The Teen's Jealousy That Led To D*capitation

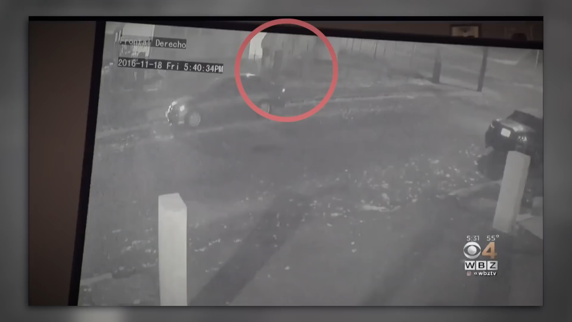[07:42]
CCTV footage picked up Lee on the night of his disappearance, presumably headed towards the river, and with him was a shadowy figure.